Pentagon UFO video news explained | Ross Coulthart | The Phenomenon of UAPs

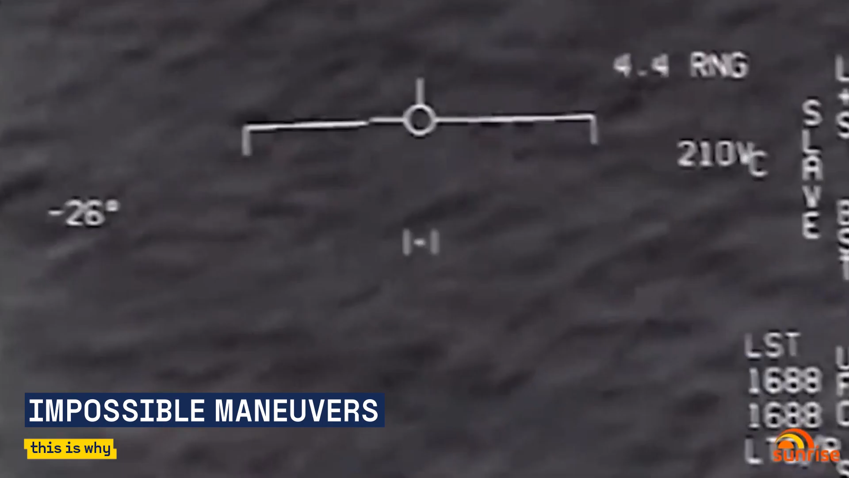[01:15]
They were doing extraordinary things, anomalous things that were beyond known human science.
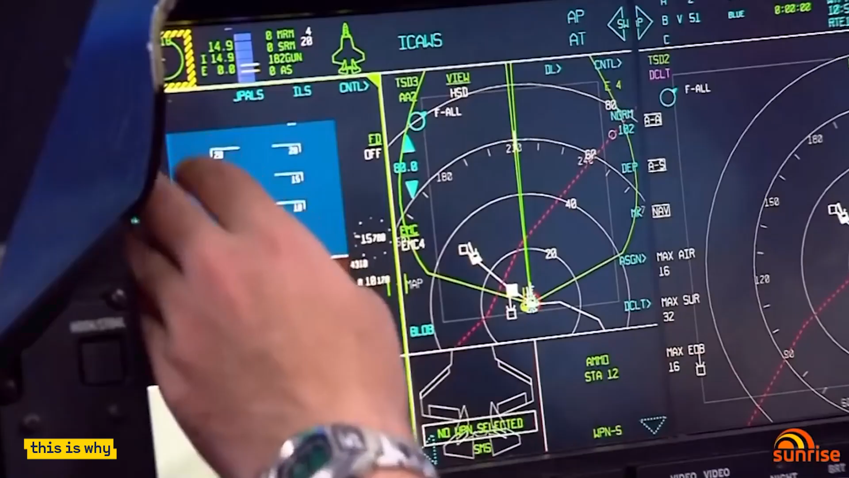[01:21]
What they were doing was hypersonic manoeuvres,
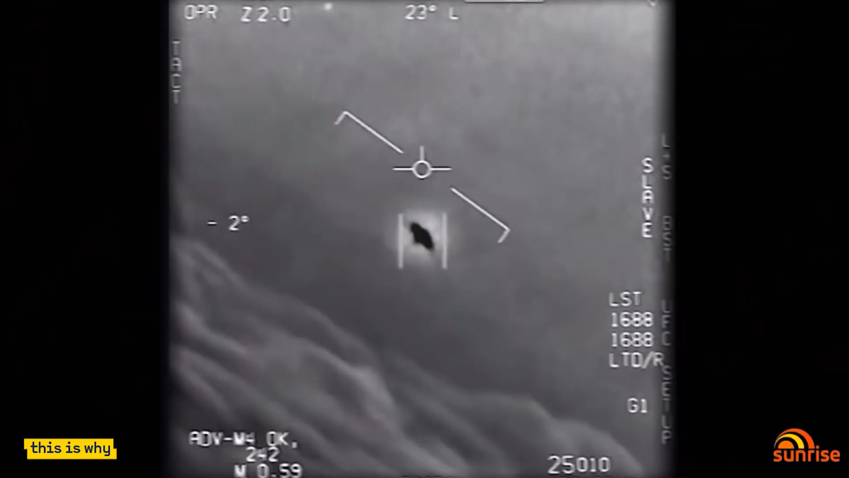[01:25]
in some cases tens of thousands of kilometres an hour. They were literally turning on a dime, doing instantaneous right-angled turns without any change in velocity or acceleration. They were capable of disguising themselves. They could actually make themselves invisible.
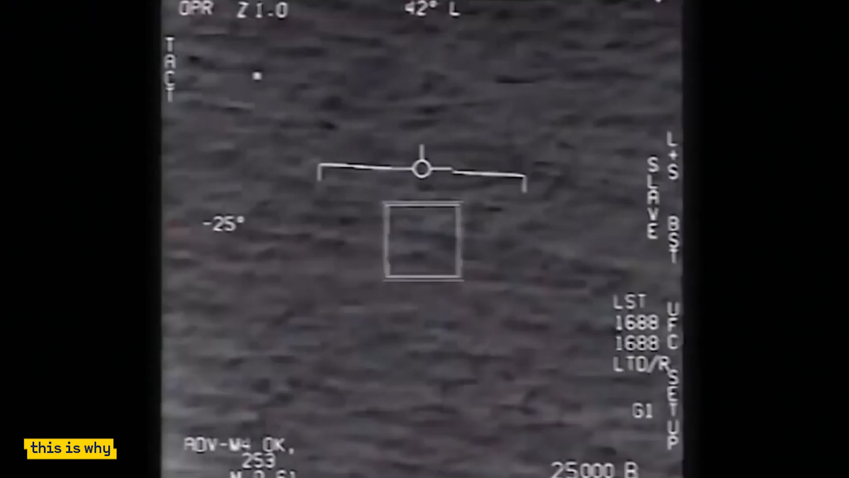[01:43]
They appeared to have the capacity to anticipate and know what the U.S. Navy pilots were talking about or even thinking.